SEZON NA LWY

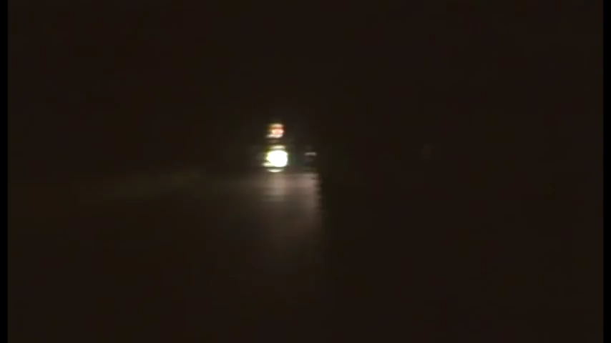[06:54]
Nie ma co jak jechać bez świateł ciężarówką. Dosyć sporo na godzinę.